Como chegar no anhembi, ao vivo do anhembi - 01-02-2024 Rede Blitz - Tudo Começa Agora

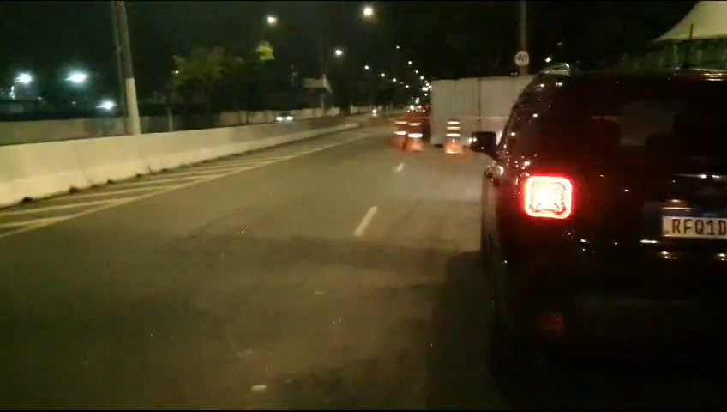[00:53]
eles começaram a reforma, então em pleno carnaval não vai ter o estacionamento por lá. A parte do estacionamento que era próximo da marginal,
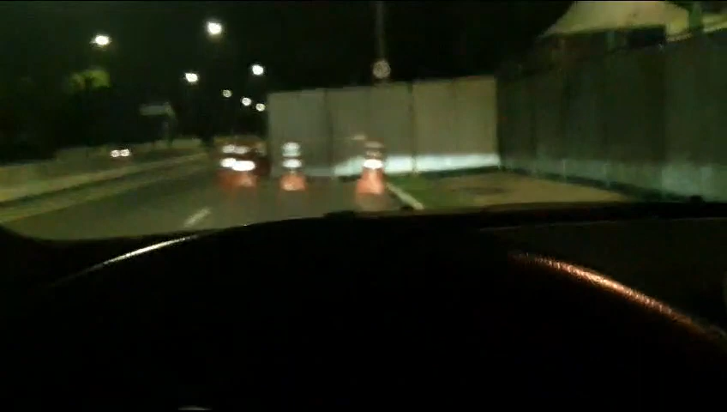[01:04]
que era o estacionamento descoberto, também está em reforma já há uns dois anos e não ficou pronto. E aí eu pergunto para vocês, como que faz para vir para o carnaval de São Paulo, deixa eu colocar o cinto aqui, senão eu vou tomar uma multa. Mas como faz para o pessoal vir para o carnaval de São Paulo sem lugar para estacionar, né?
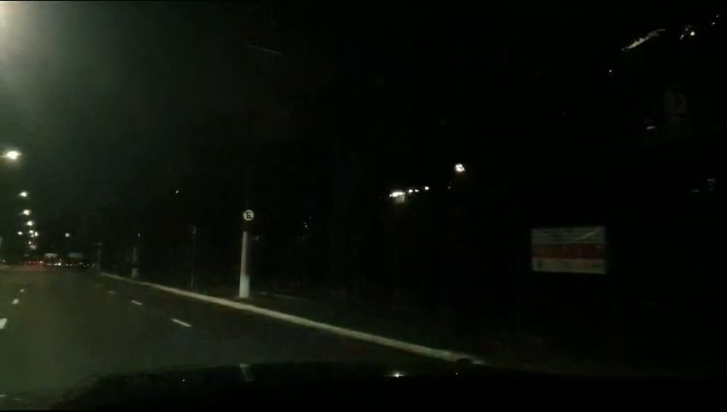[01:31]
Aqui vocês estão vendo algumas imagens aqui do AIMB, já tem placas de aço, algumas escolas ali, não deu para mostrar aí pessoal,
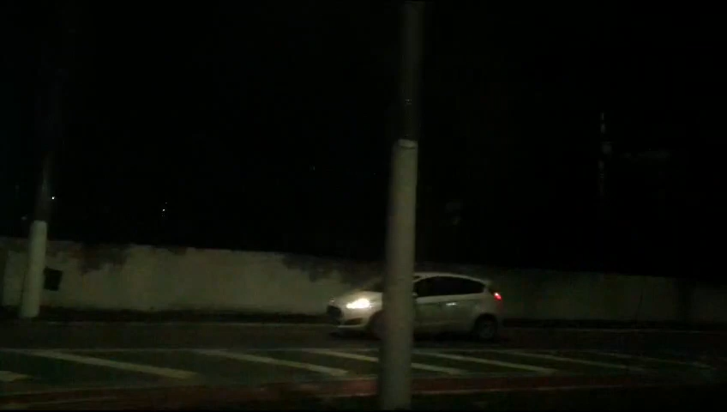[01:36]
desculpa aí, foi muito rápido aqui a situação.
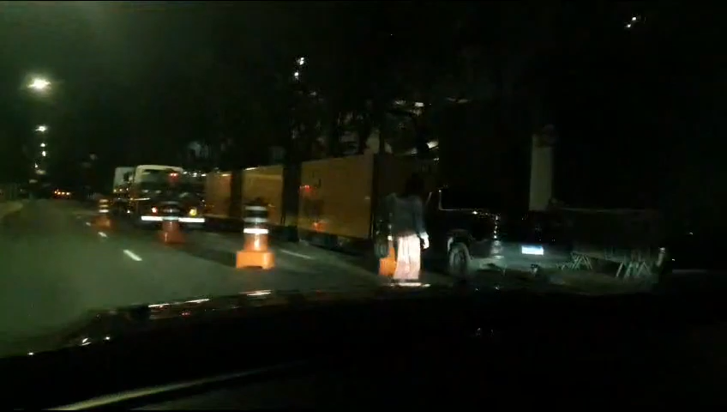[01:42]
Mas ó, geradores, o pessoal está testando iluminação, montagem aqui do camarote, né?
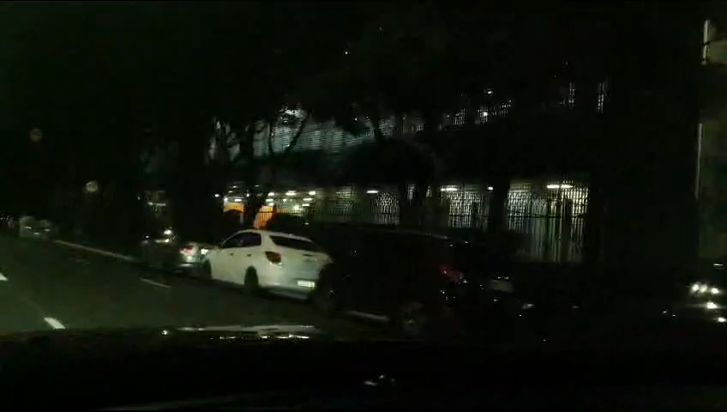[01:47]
É isso aí, a Rede Blitz aí, junto com o Lu Pietro, fazendo aqui essa transmissão muito bacana sobre o carnaval. E eu acompanhando aqui, eu não poderia deixar de mostrar para vocês que estão acompanhando a live, como que está agora, hoje, né?
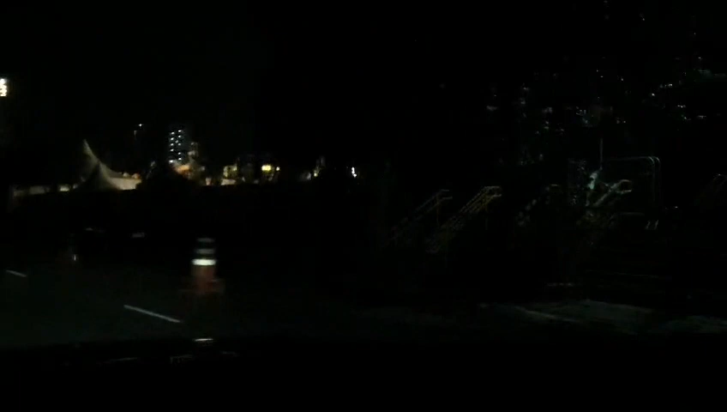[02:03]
Olha lá, as escolas de samba, os carros, né?